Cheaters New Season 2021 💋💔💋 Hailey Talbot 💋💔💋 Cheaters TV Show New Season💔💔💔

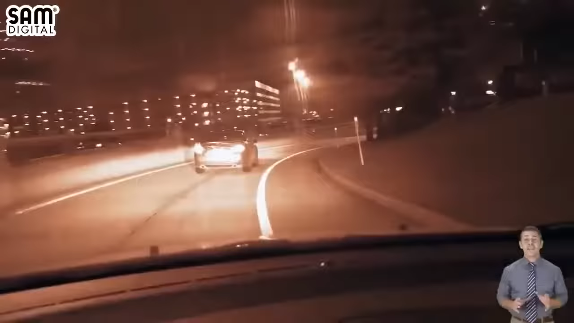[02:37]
Bowers returns home and ends this night of surveillance.
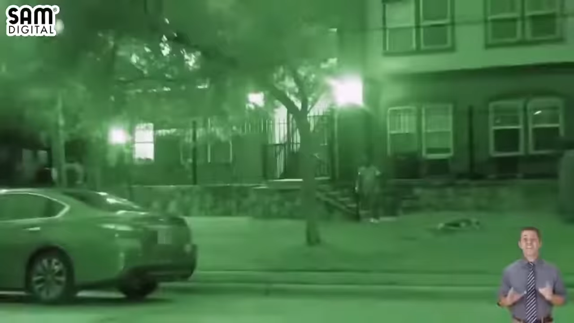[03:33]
Sometime later, the suspect leaves home under the relentless gaze of investigators.
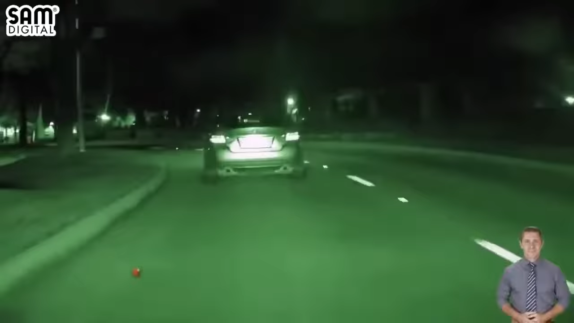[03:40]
The comedian drives to a particular area of town known to have exotic dance clubs, and arrives at one such club.
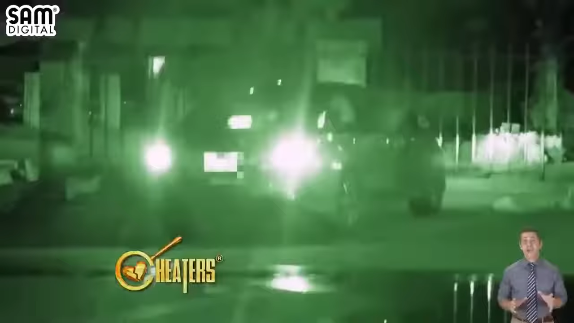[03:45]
After a short wait, the female from previous surveillance,
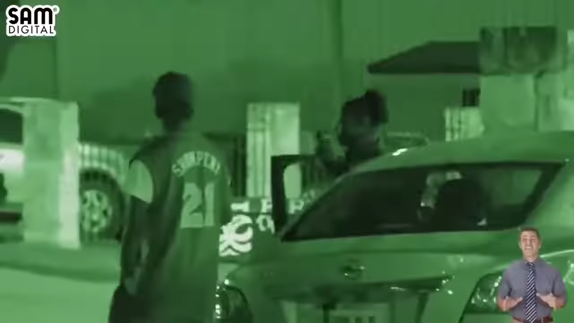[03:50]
now identified as Queen Shaquina Thomas, joins him.
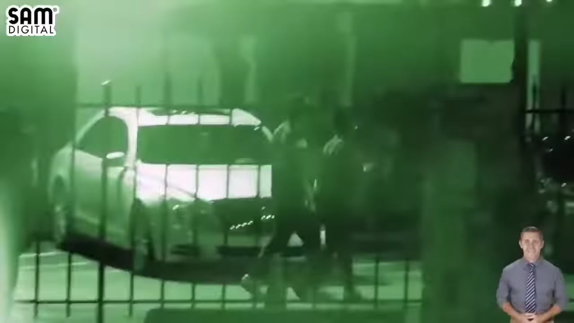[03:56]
Bowers and Thomas walk into the club. Sometime later, the suspect and his companion emerge from the building.
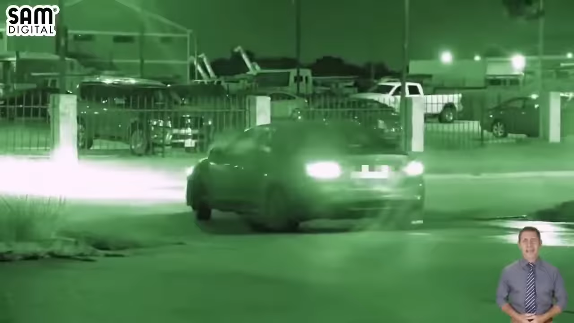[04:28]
The man returns home for the rest of the evening.